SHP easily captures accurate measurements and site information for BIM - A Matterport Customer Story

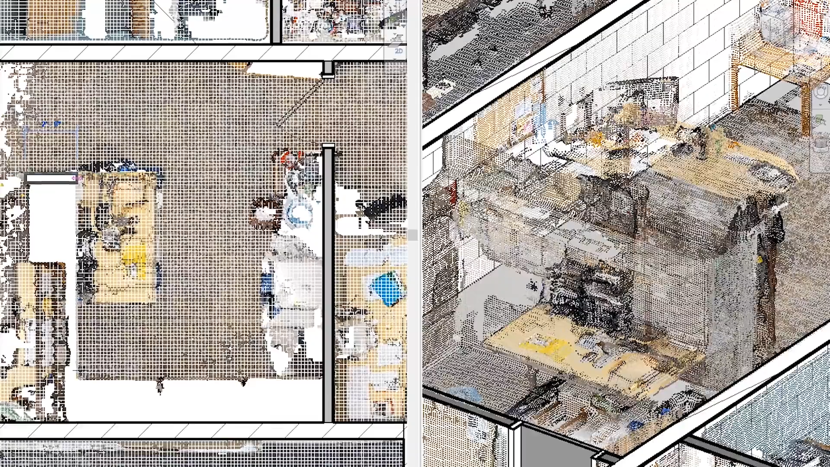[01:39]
Sometimes we will model and then let the point cloud be an overlay to verify that what we're doing is correct.
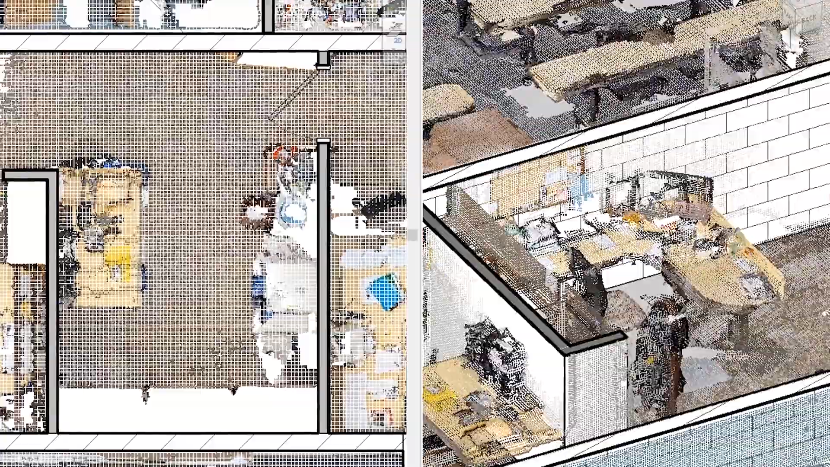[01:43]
One of the biggest benefits we get out of using the Matterport is being
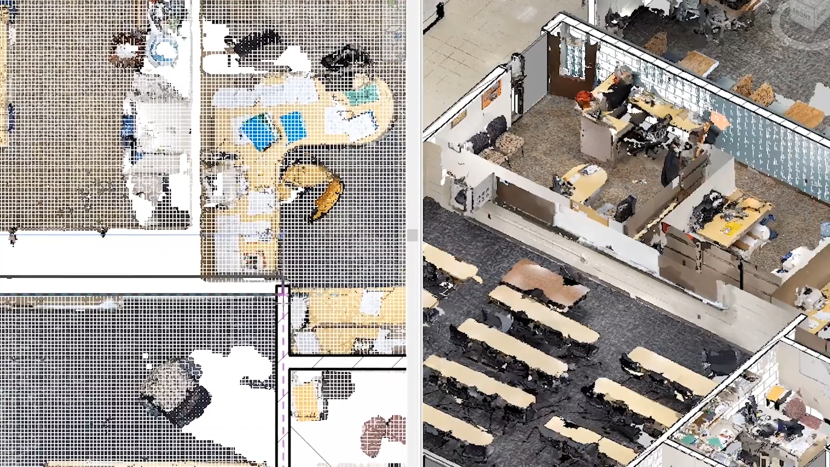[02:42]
Having the point cloud give us that data that's accurate, that's what we need is, again, invaluable.